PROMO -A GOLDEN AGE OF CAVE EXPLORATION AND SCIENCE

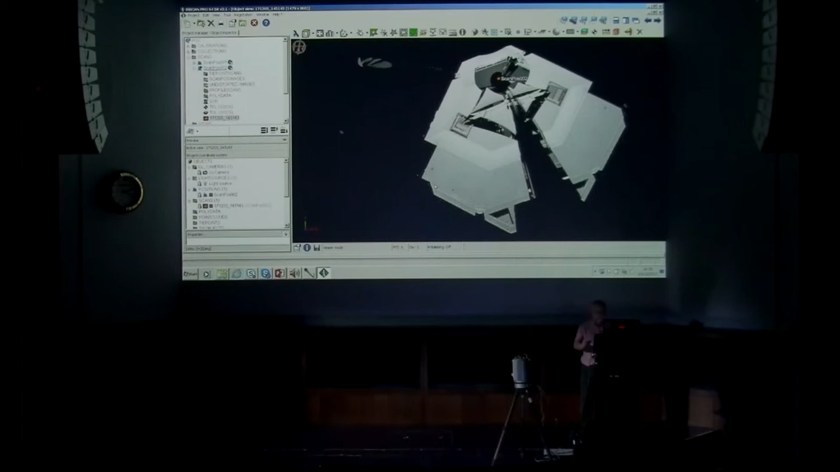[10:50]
oh it was okay so here we are here's our scan and as you can see if we zoom in